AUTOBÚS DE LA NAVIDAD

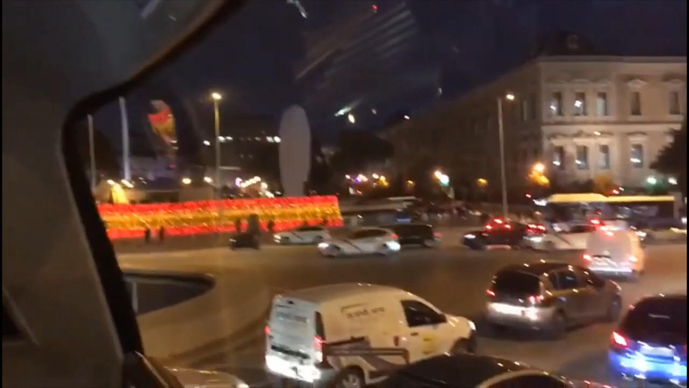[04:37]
Colón, la bandera, Julia, la Biblioteca Nacional y la bandera de España.